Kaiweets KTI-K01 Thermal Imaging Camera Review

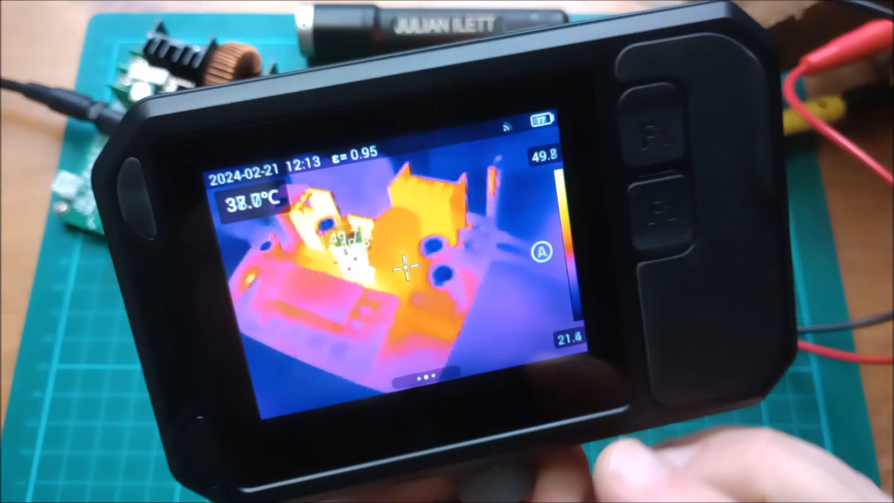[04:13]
So now if I move from the power supply which has temperatures up to 50 degrees to the light bulb that that's powering you can see that the temperature that is
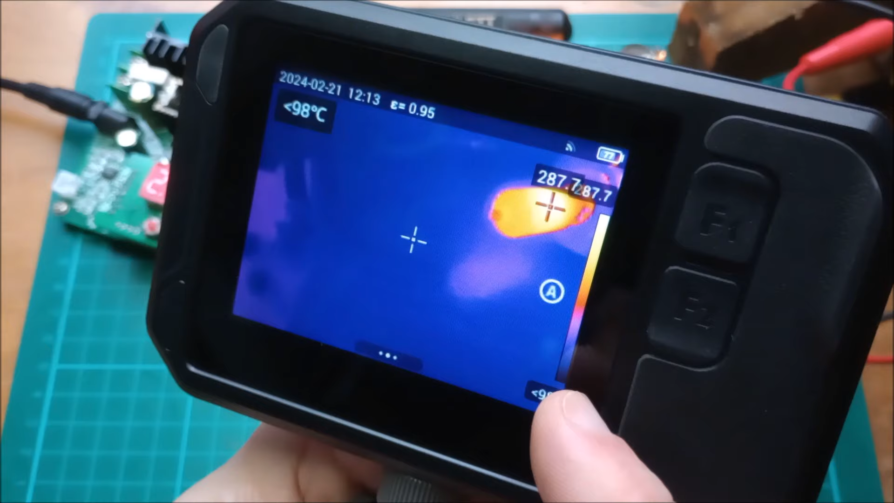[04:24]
290 degrees and you can see that the temperature on the pallet the pallet has automatically
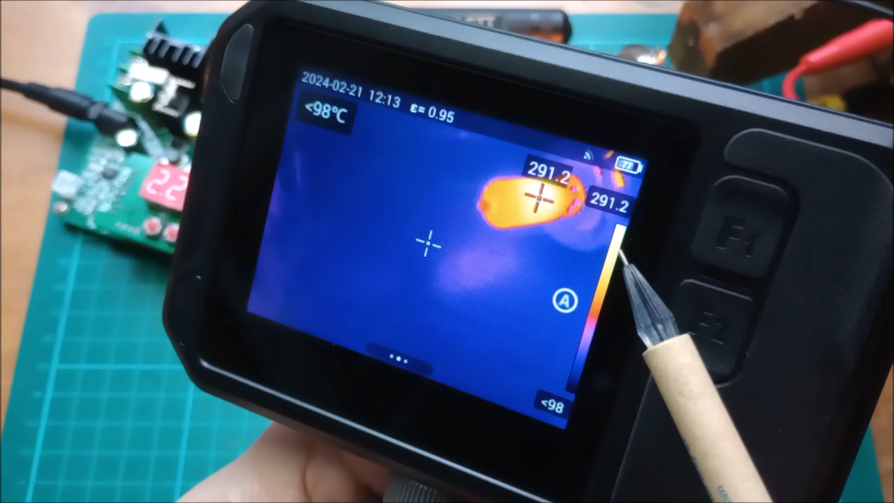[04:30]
moved to that higher temperature setting of up to 550 degrees. Now I've set on this F2 button these are settable function buttons change
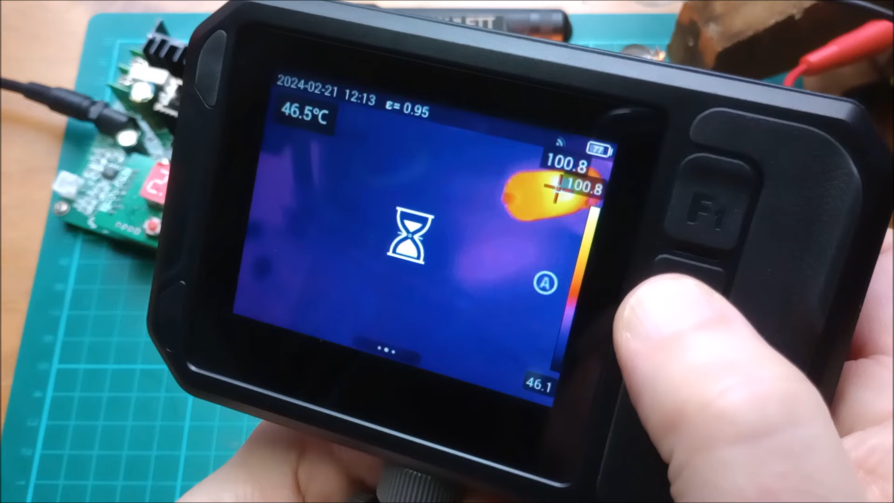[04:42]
On screen: spot 46.5°C
of the temperature range so that's now locked the pallet to 150 degrees at the top and it's saying that there's a temperature greater than 153.
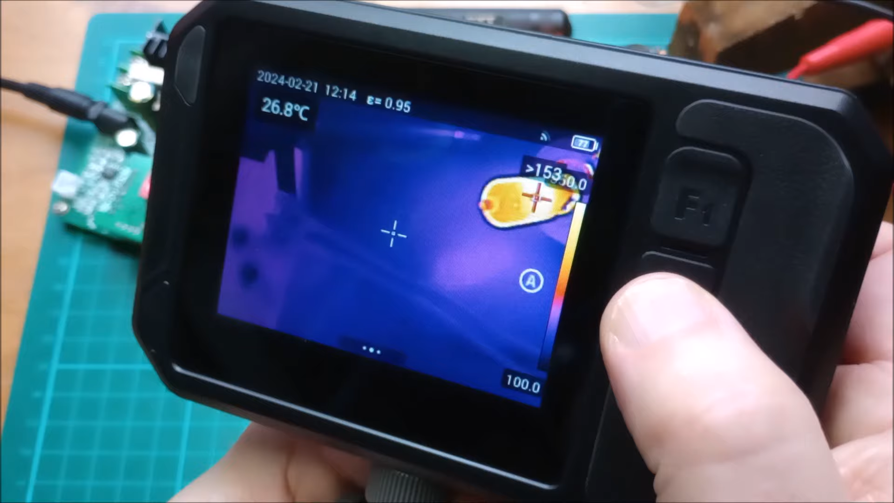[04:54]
If I now move to the high temperature setting and move back to the power supply it's going to say that all the
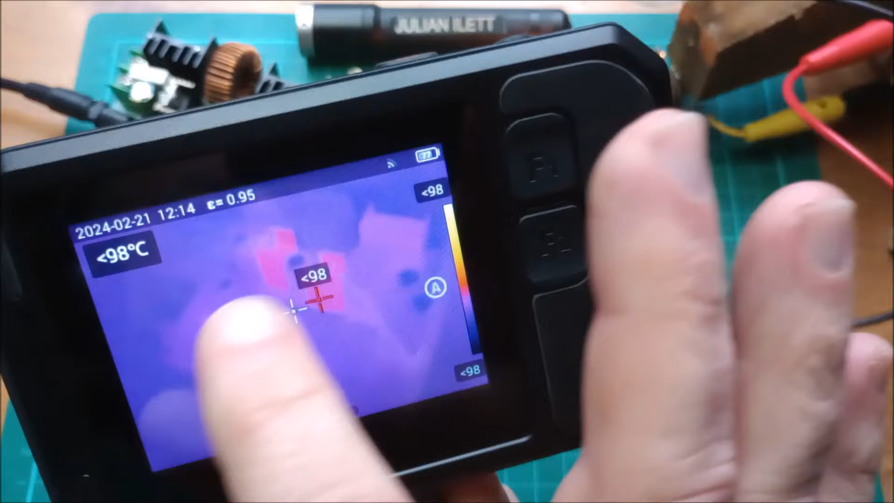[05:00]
temperatures here are less than 100 and so we're actually using the wrong temperature range.
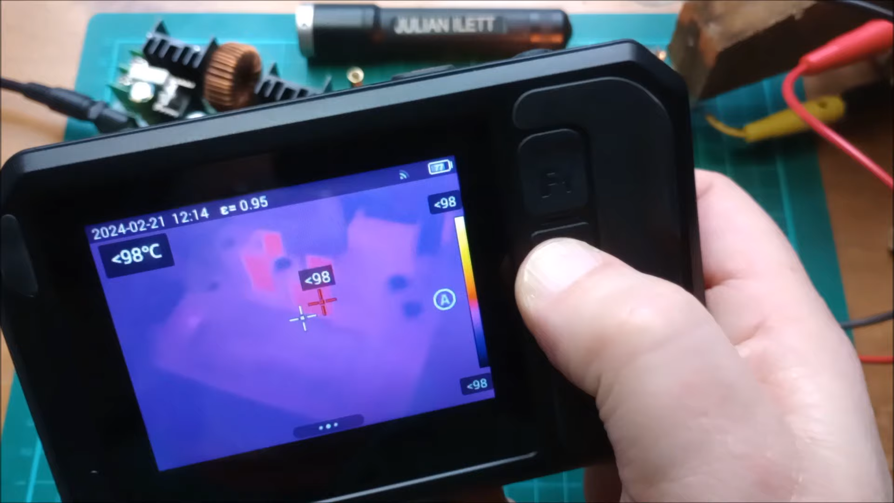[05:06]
Press it once again and we can go back to auto temperature range.
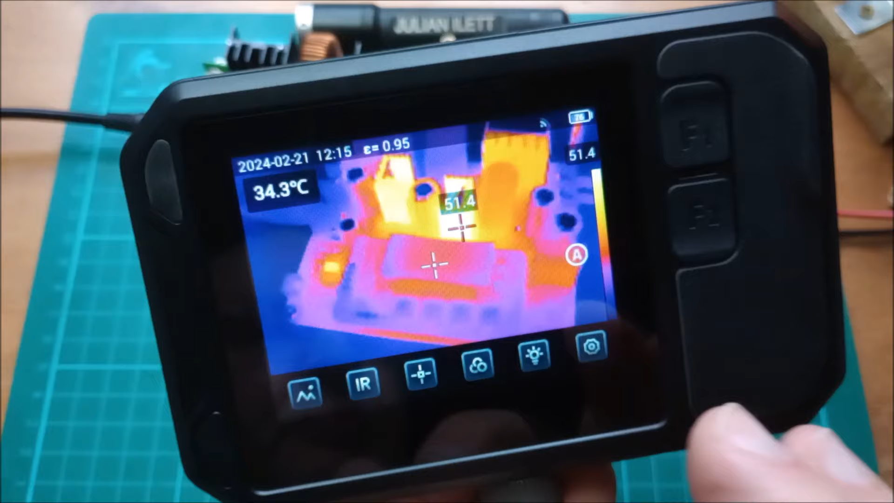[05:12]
On screen: spot 34.3°C
Going through these menu items then the first one is the image gallery and that will show you images which are locally
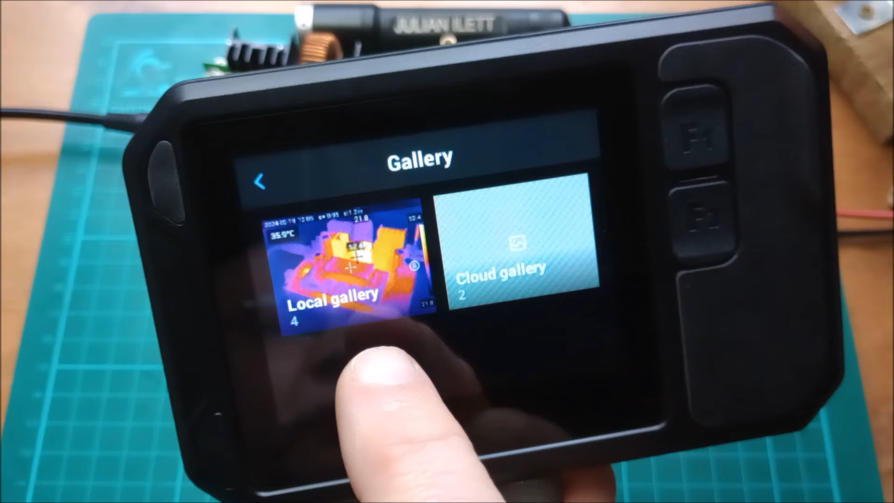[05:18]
stored on the camera but also images that you've copied up to the cloud service. Now I've set up an account on the cloud surface and the camera is currently connected to wi-fi so that it can see my cloud images.
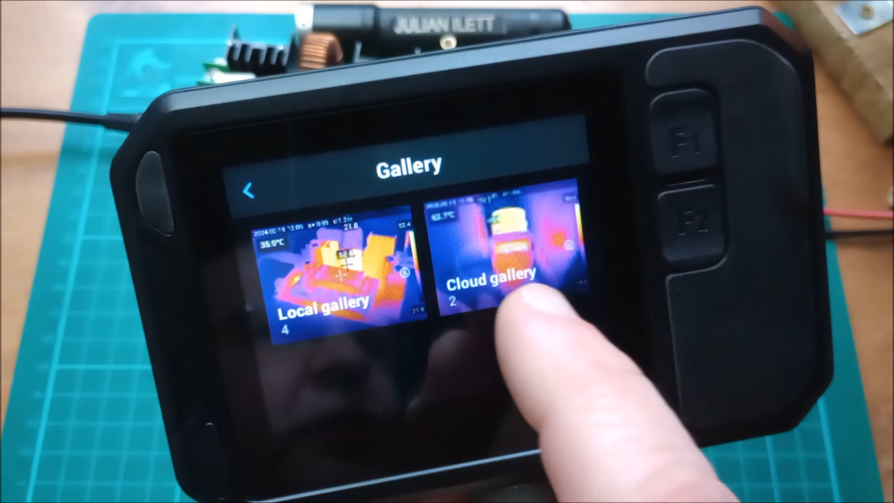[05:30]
I've got two images there and it can see my local images.
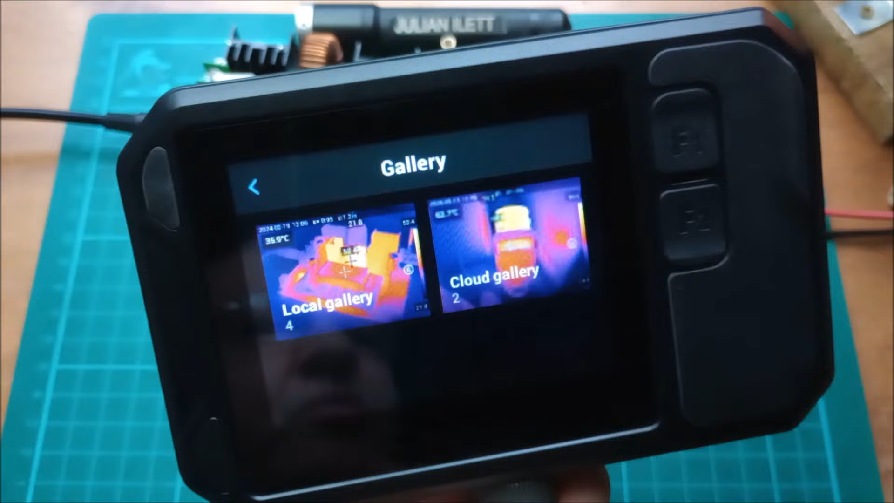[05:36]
There are four images here. So let's take an image using the shutter release button of these two heat sinks like so just click that it shows that that's gone to the gallery.
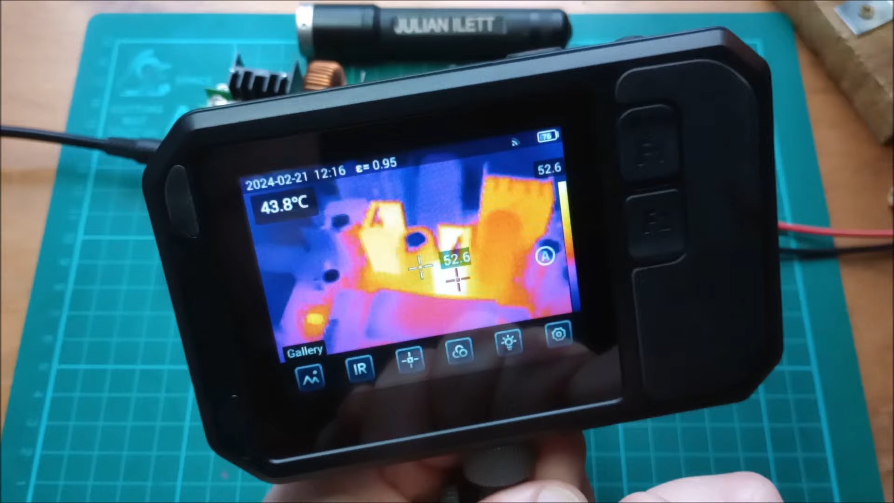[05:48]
On screen: spot 43.8°C
Now let's go to the gallery and I can select that image.
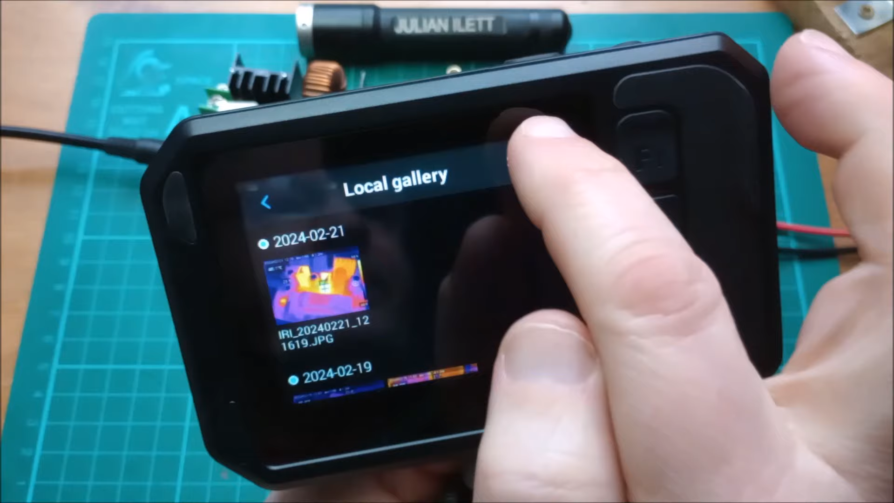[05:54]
I go to select and I can select it there and I can actually now
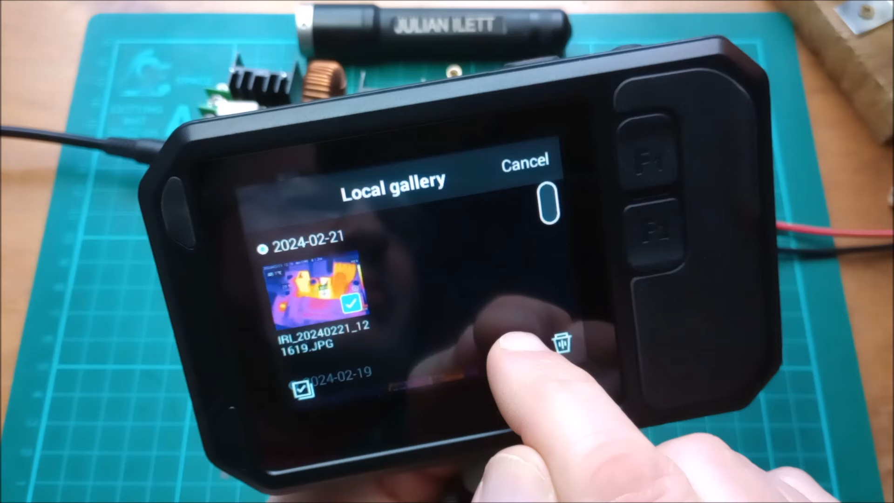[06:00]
upload it to the cloud service and that will upload that image to the cloud service via wi-fi so now that image complete will appear in the cloud gallery as a third image. Next along this menu bar are the image modes you've got infrared you've also got visible light keep hitting the wrong thing visible light picture in picture which has some interesting features so you can
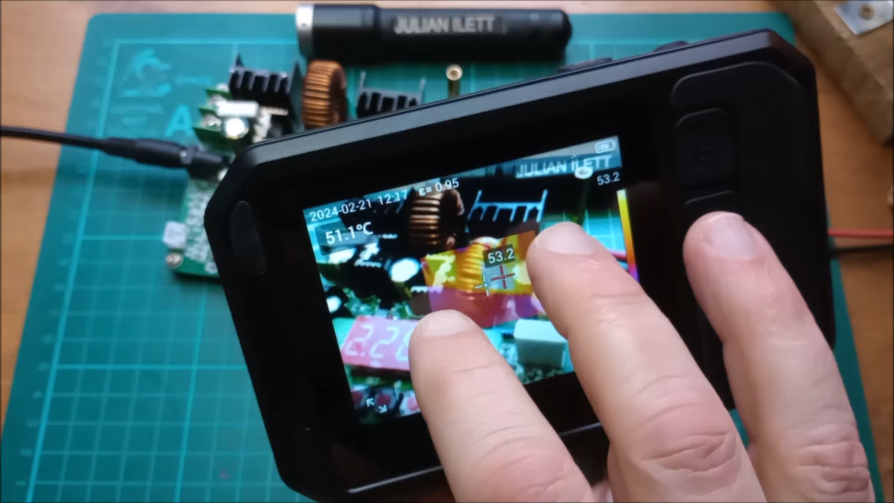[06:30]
for example pinch to expand the picture in picture area in fact you can expand it to the whole screen and then you've got a slider which varies the mix so you can have 100% thermal or 100% optical
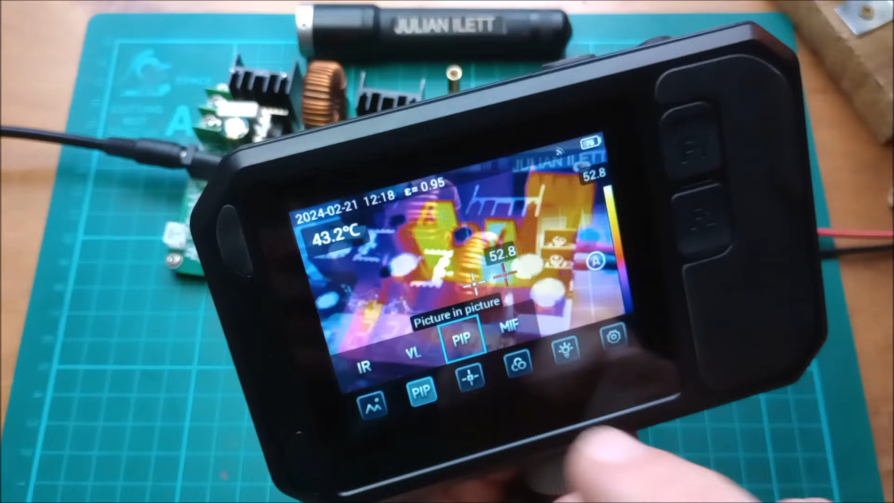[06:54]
On screen: spot 43.2°C
or a mix of the two and this is where you can probably see the parallax errors because I'm so close to the power supply. I've also got multi-spectral image fusion which sounds very grand but what it means is that you're
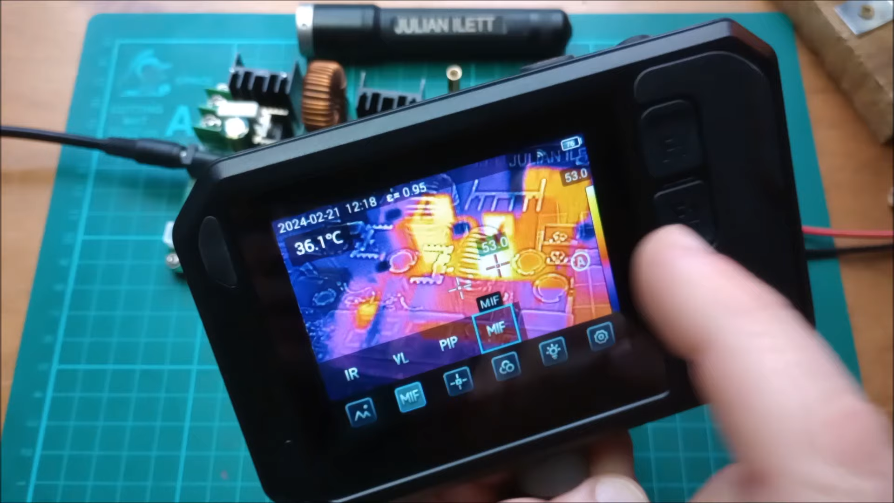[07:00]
On screen: spot 36.1°C
mixing the thermal with the optical but it does something interesting with the optical it does edge detection and enhancement so you can see all the enhanced edges and this is where you really can see that there is some substantial parallax being this close because there's that heatsink and there's the optical edge enhanced image of it and they're shifted by quite a bit but at a distance
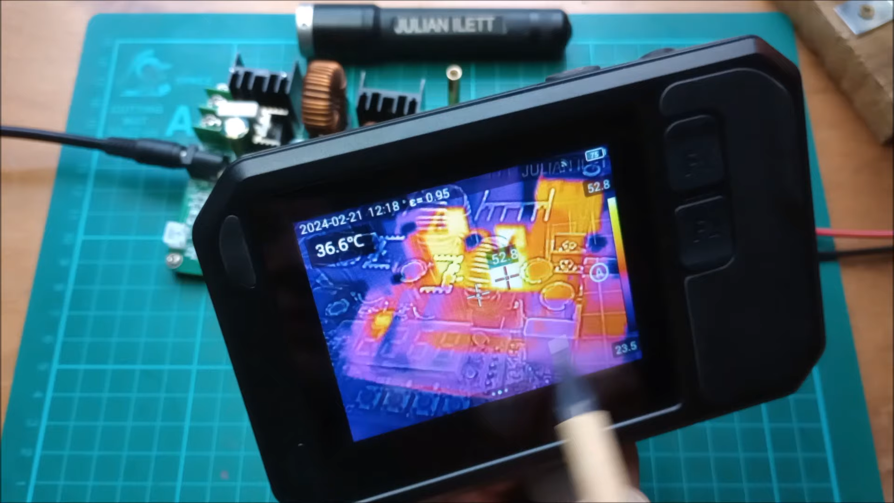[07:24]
On screen: spot 36.6°C
this is extremely useful for seeing what you're looking at for example in the thermal image you